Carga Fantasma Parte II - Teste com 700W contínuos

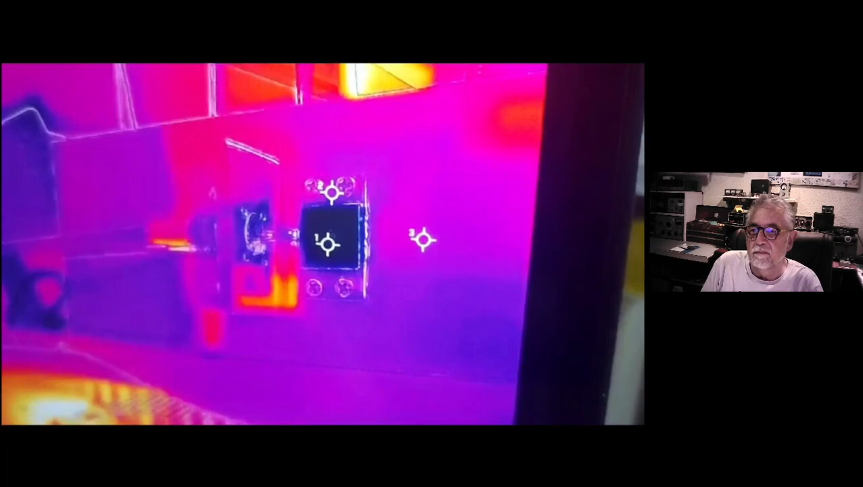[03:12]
Então, está ok? Então, está ali a carga. A flange, quando ela atingir 100 graus, é o limite.
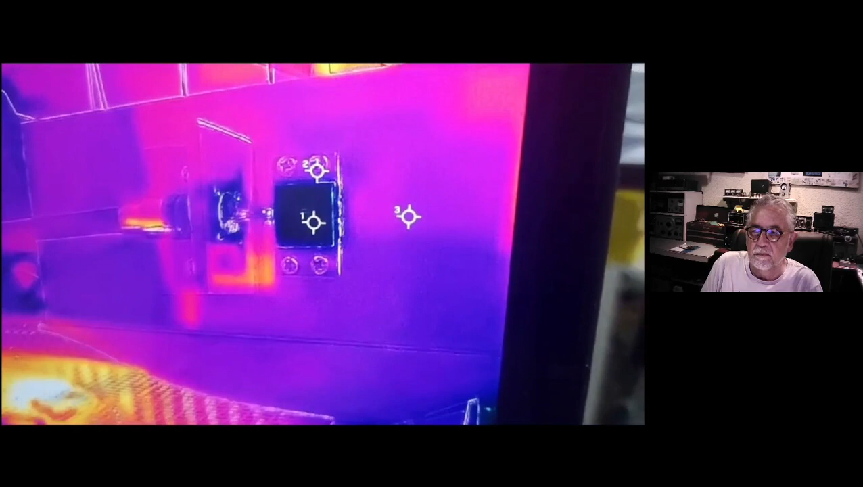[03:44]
O cursor 1 é a resistência, que não pode passar de 150 graus. O cursor 2 é a flange, que não pode passar de 100.
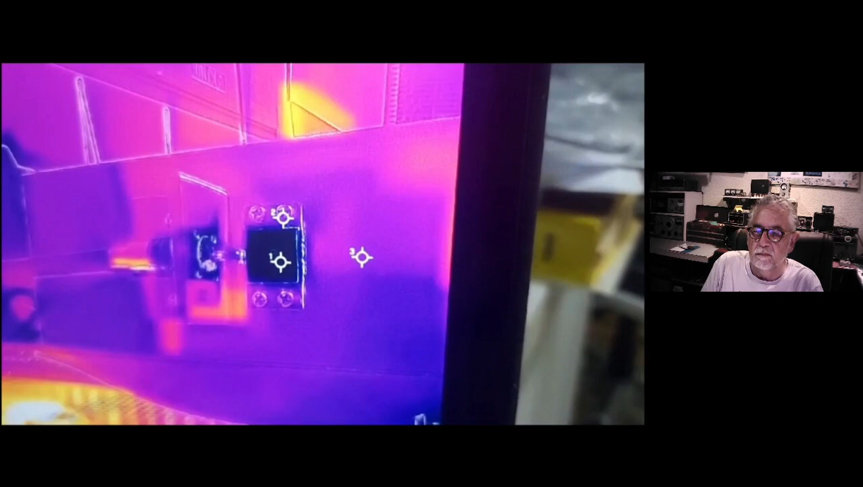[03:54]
E o 3 eu coloquei num ponto do dissipador só para a gente ver.
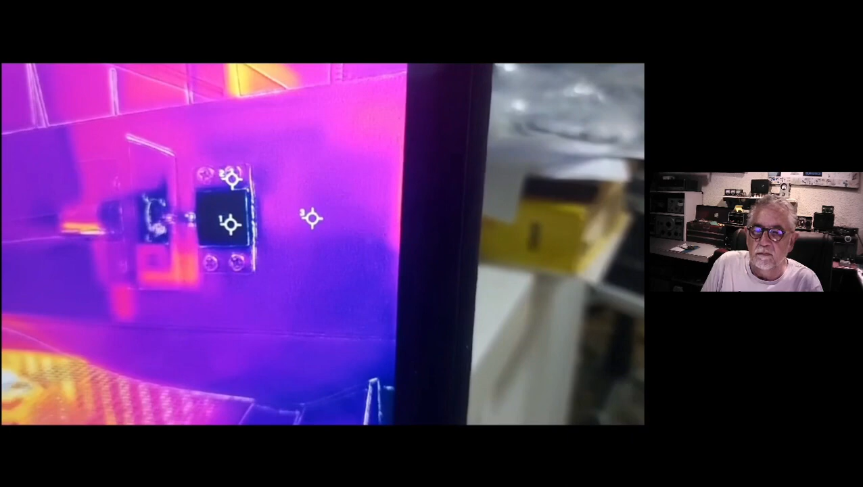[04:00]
E aqui embaixo vai estar mostrando, tá?
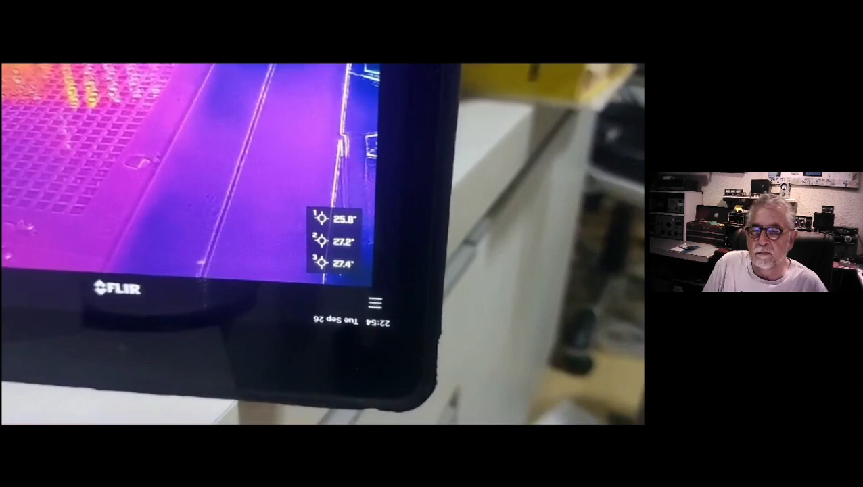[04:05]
Olha, está mais ou menos estabilizado em 25 graus a temperatura.
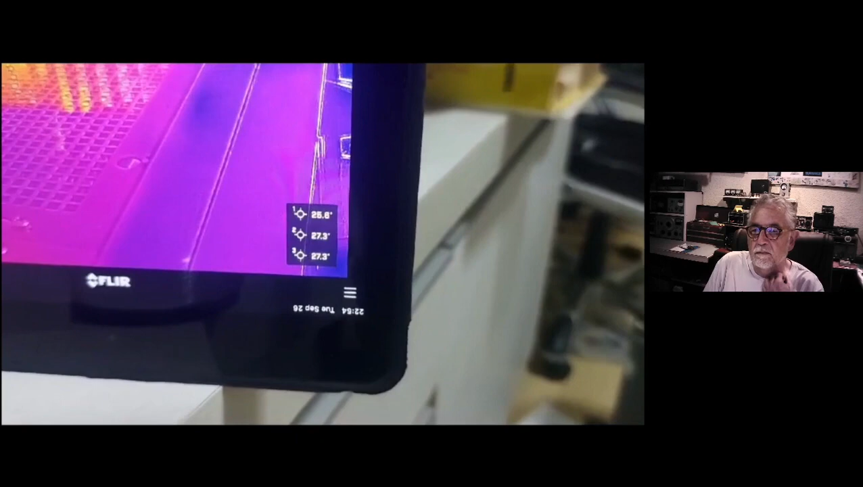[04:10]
Varia um pouco, mas é o que... Está difícil de conseguir fazer ficar tudo igual a 25.
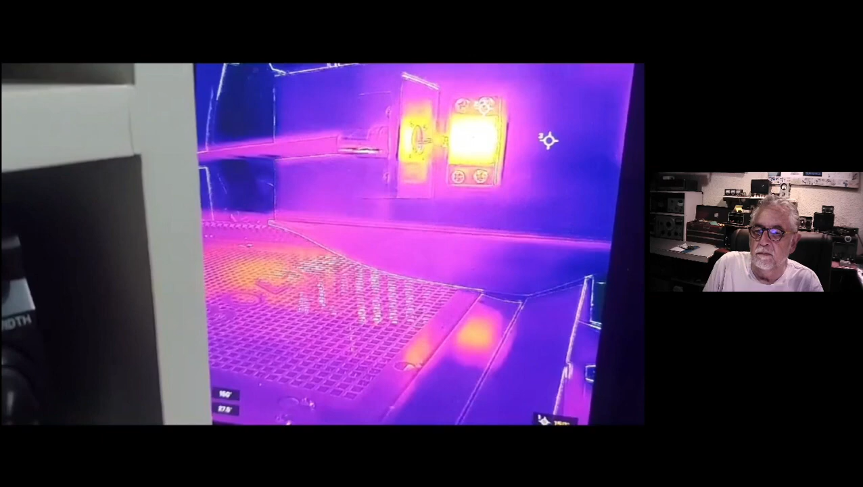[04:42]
Está em 150, não pode passar de 150 a resistência, tá?